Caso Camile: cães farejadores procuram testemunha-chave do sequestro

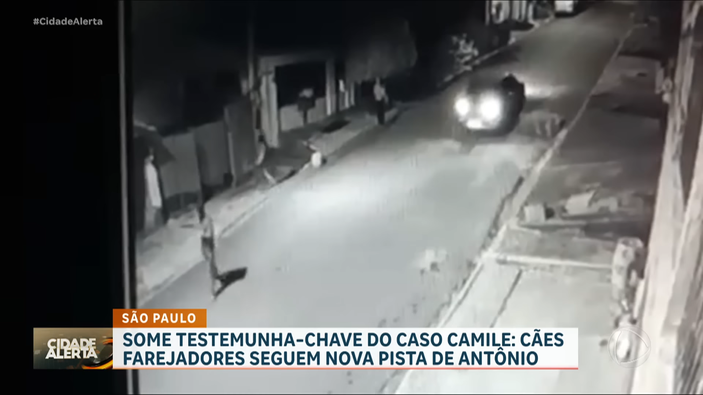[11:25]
O que aconteceu? O que vocês estão conversando de novo? Eu suspeitei na hora que eu vi as duas juntas andando, né?
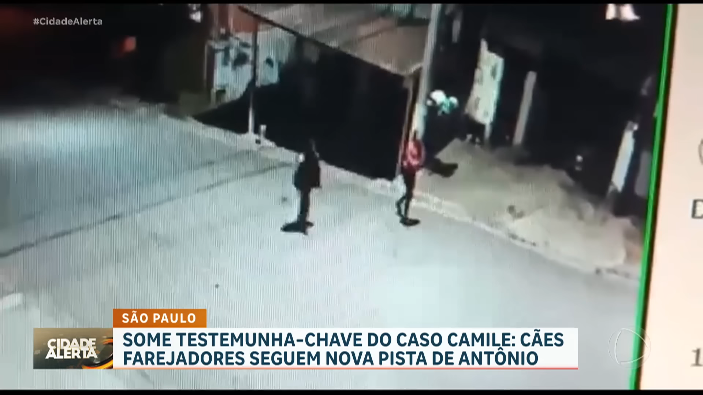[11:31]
Para mim, as duas nunca tinham andado juntas. Depois, elas sempre brigavam. Não se davam bem? E você não entendeu por que elas estavam juntas? Não, e naquele dia, a Bia estava muito estranha. Você pode ver até na filmagem que ela está olhando para trás, para frente.
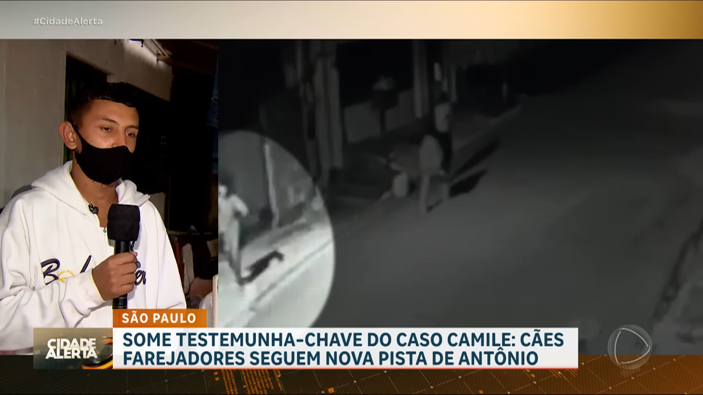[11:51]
Daí, depois, quando ela passa aqui, eu pego e ainda falo de novo, Camille, não vai não, Camille, fica aqui com nós aqui. Você chegou a perguntar para a Bia, na quarta-feira à noite, onde está a Camille?